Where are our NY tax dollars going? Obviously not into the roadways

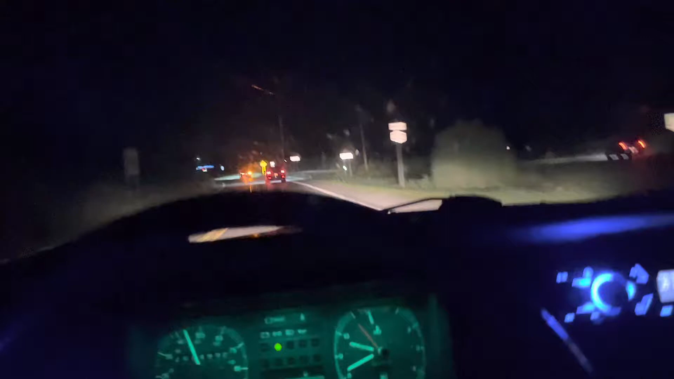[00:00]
Let's all see what our tax dollars are going to down here in Leandale for New York State Route 22. I'm going to slow down over the bump, and it's still. Yeah. And we're only going 25, so imagine doing 55 in a big rig. Four, five, six, seven times a day these guys are going over that shit.
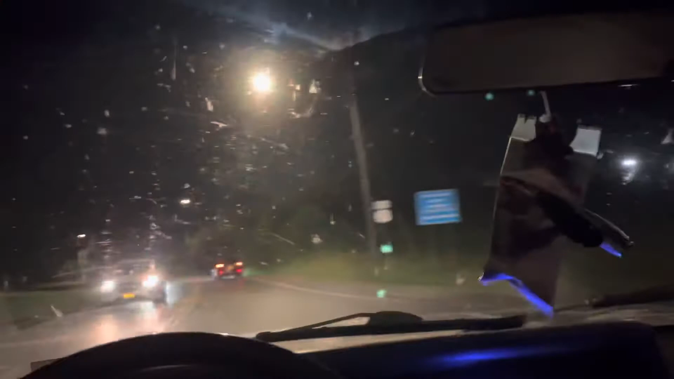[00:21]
Yeah. What are our tax dollars going to? Because obviously it's not fixing the roads. Yeah.